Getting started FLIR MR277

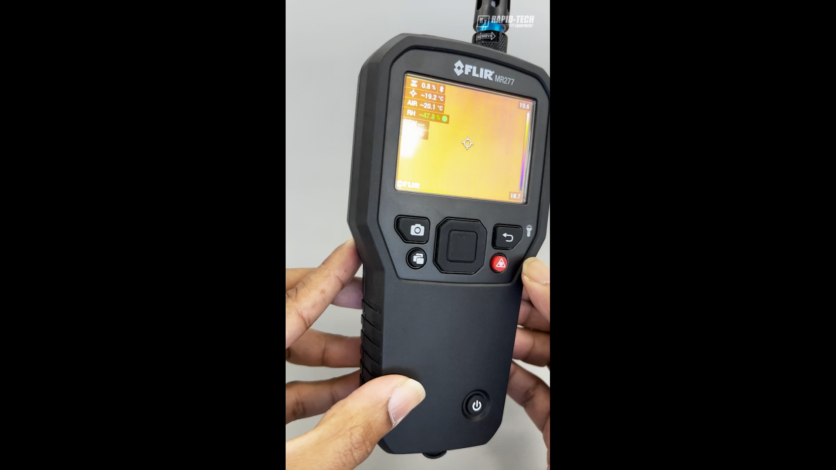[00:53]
You have a built-in torch, which you need to press the button for up to two seconds to turn on. To turn off, you hold it down for another two seconds.
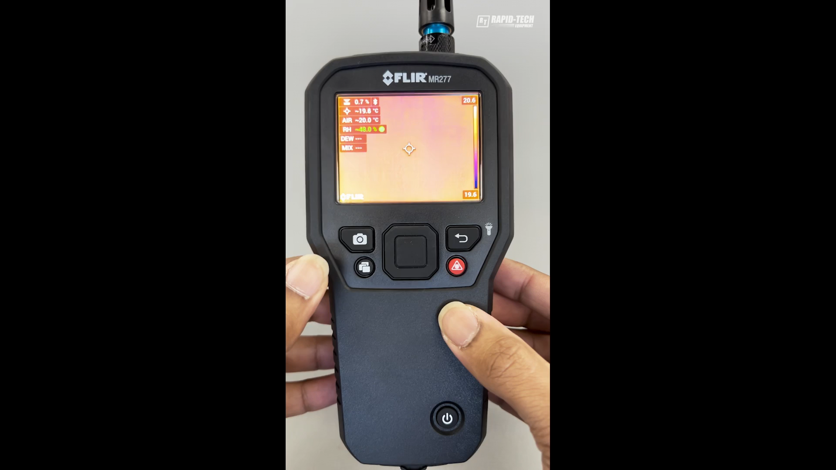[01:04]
You have an image capture button. You have the memory recall button.
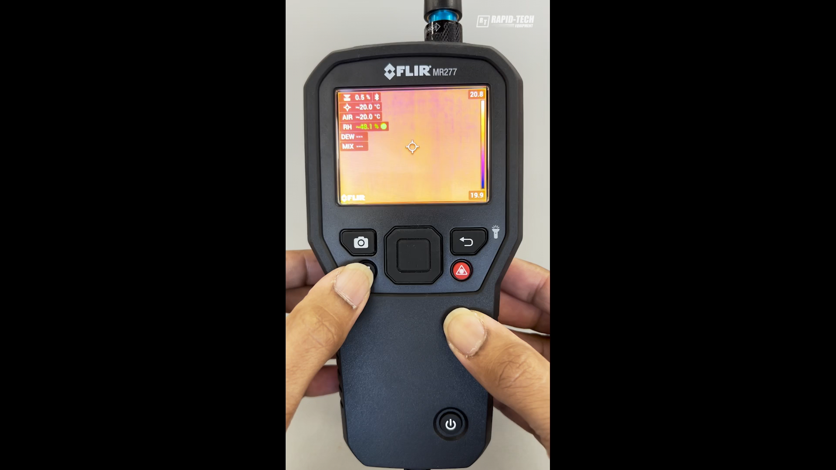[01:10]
To bring up the menu,
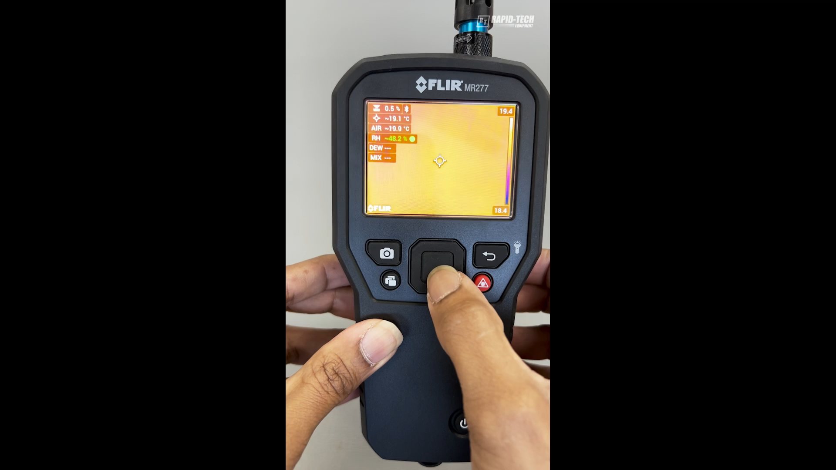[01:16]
On screen: spot 19.1°C
you press the large center button and this will bring up the menu on the screen.
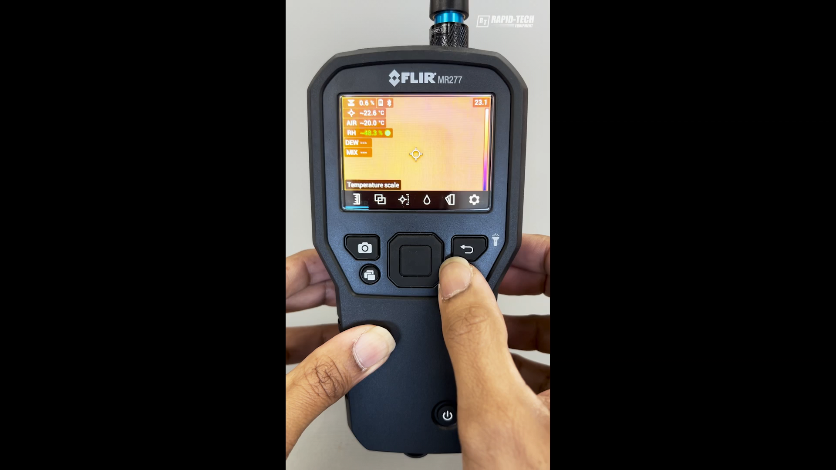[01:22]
The three main modes with the Flare MR277 is the thermal imaging camera, the thermal hygrometer and the moisture meter.
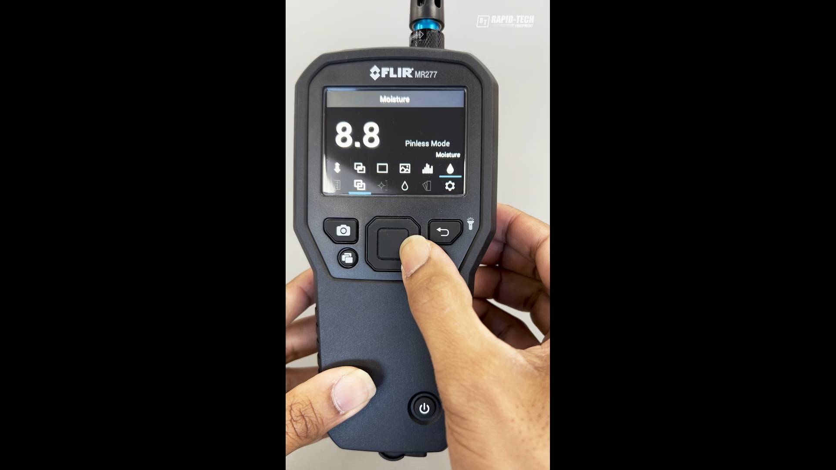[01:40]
In the thermal image mode,
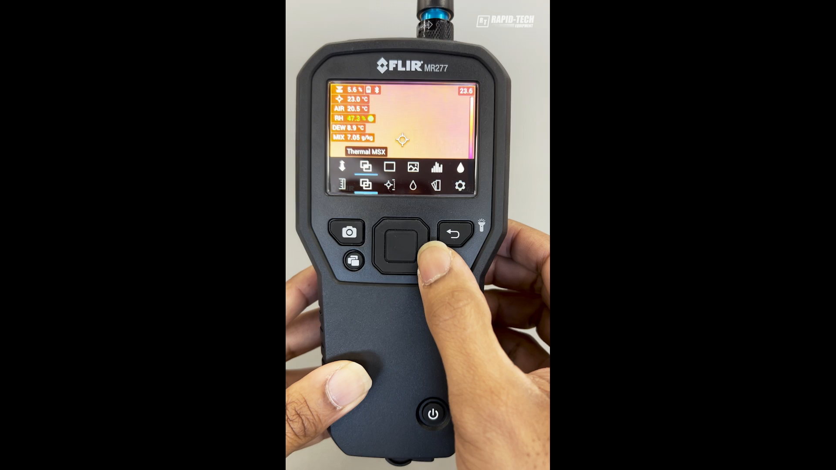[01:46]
you have three separate windows. You have the thermal MSX where it superimposes the digital image over the thermal. You have the thermal image only,
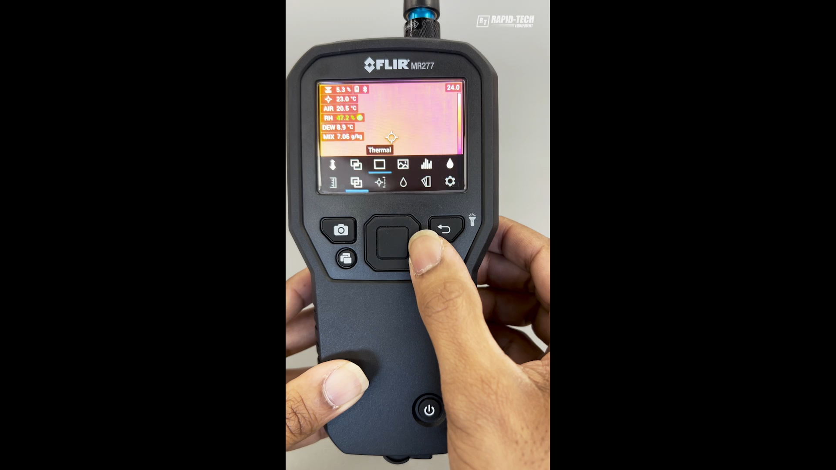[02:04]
On screen: spot 23.0°C
so no MSX or you have just a digital camera.
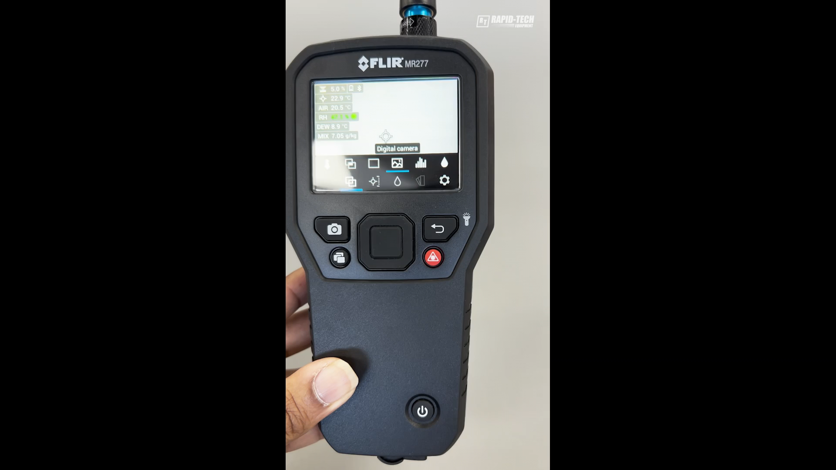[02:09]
To select the mode, you press the center button.
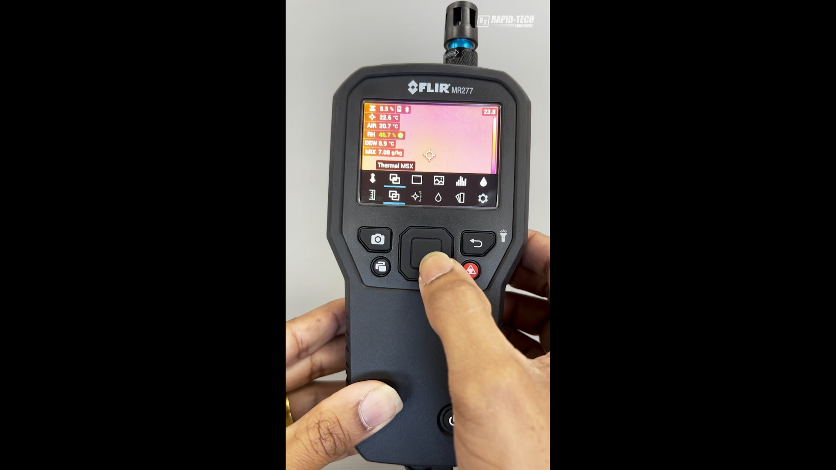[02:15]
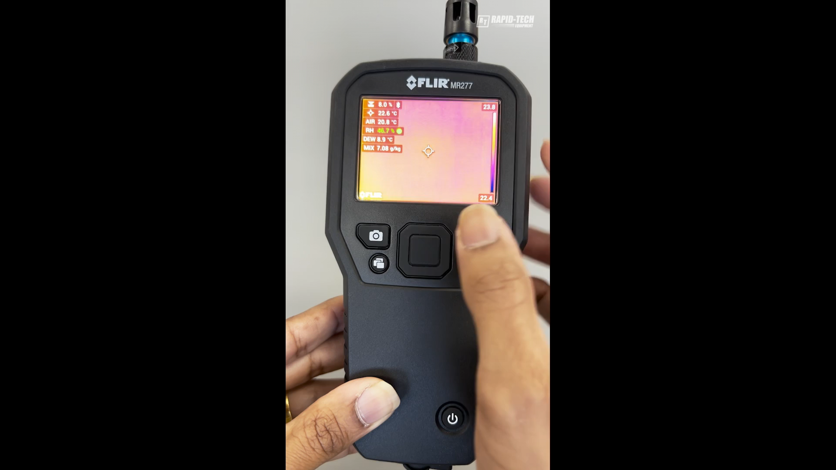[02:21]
You will see the display shows up to six different measurements. The top measurement is the pinless moisture.
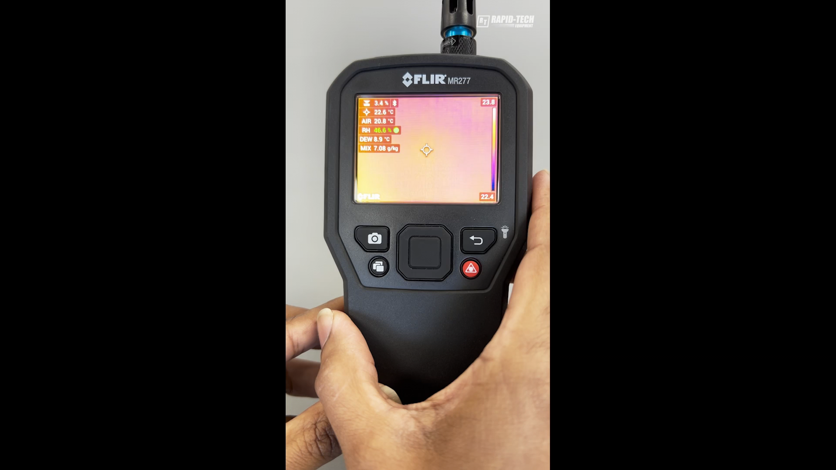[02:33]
On screen: spot 22.6°C
The second reading is the temperature reading based on the center cursor.
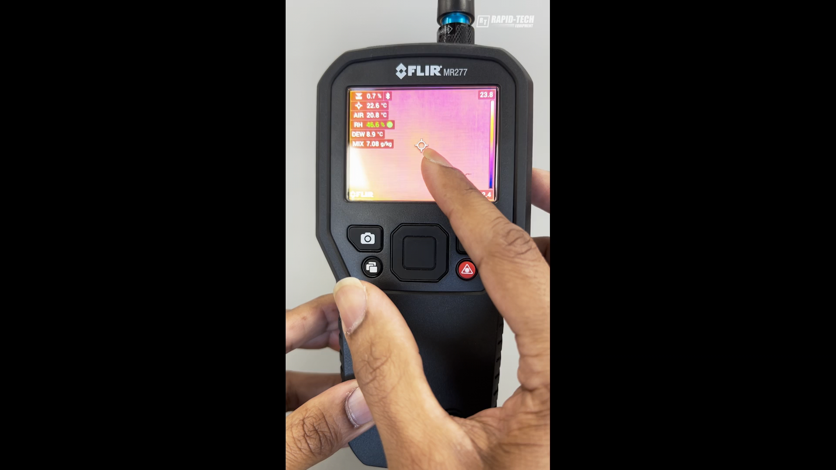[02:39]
The third reading is the ambient air temperature measured using the sensor. The fourth measurement reading is the relative humidity, again measured using this sensor. And the last two readings are calculated values which include the dew point.
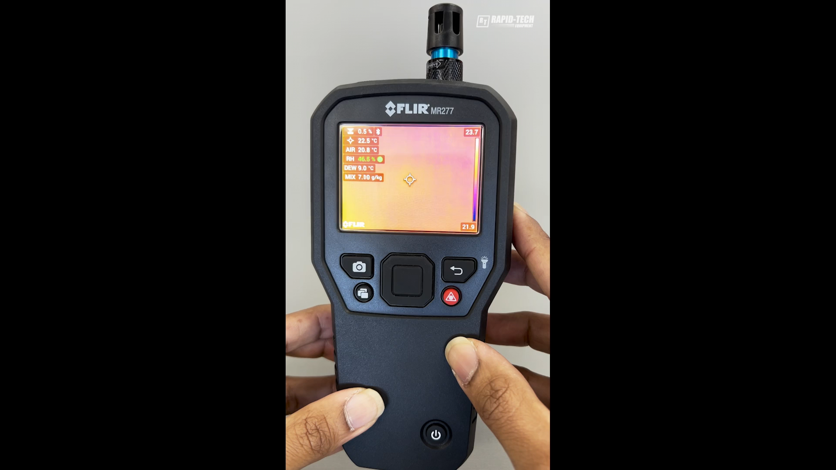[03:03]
Dew point is a calculated value between air temperature and relative humidity. You can configure the display to show what measurements are required by pressing the center button, using the cursor to move across to measurement. So you will see there are four options. If I move to the left, I can choose no measurement and just the thermal image.